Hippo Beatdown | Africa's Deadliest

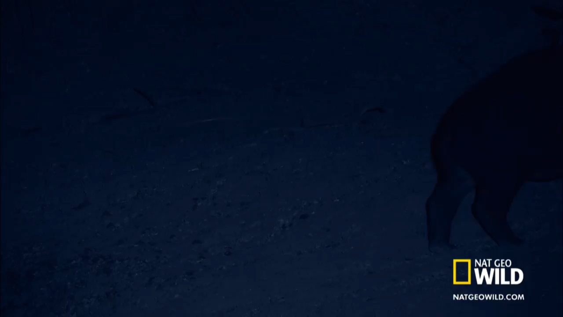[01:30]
They have little to fear. They are more dangerous than most of the predators that trawl this bush. Most, but not all.
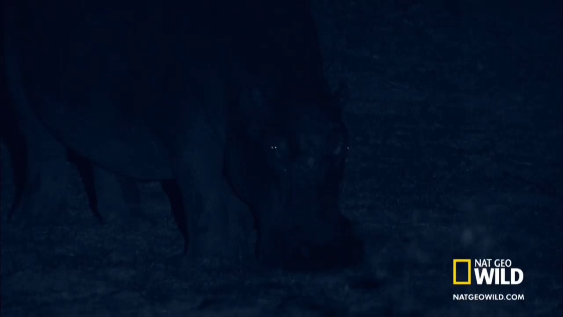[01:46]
One of Africa's most powerful terrestrial predators.
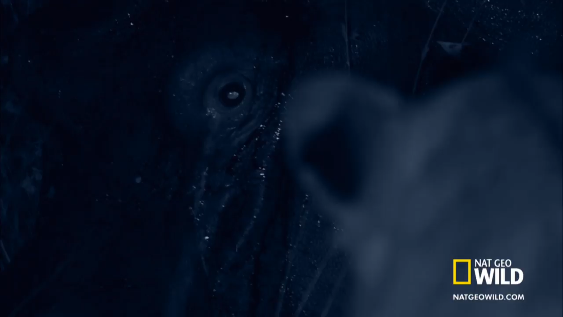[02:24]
He's as likely to kill a lion, as the lions are to kill him.